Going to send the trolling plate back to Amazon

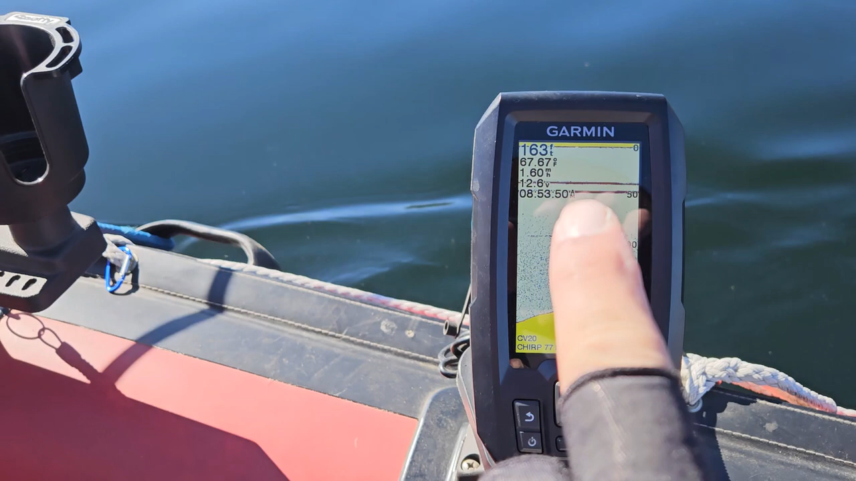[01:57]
The lower one is 50 foot. That's the pole behind me.
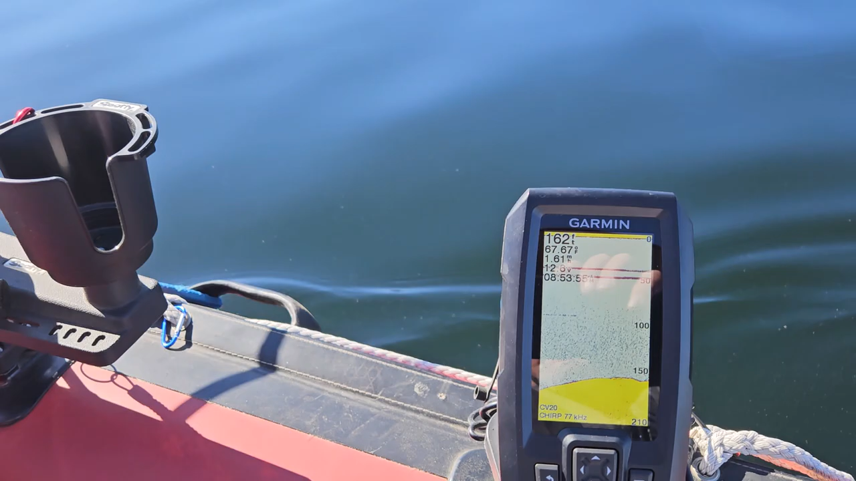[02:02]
The one on top is about 40 foot, and that's this pole. At two different depths.